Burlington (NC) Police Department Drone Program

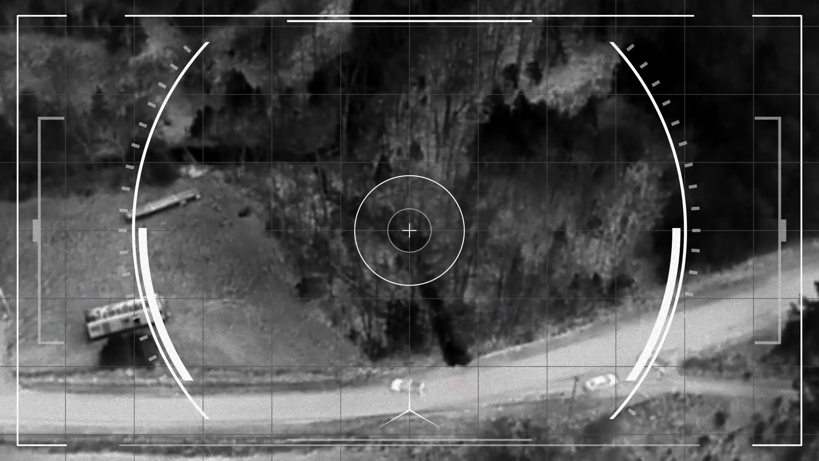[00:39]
The thermal technology on the drone was able to see a heat signature in a remote woodline area in Burlington.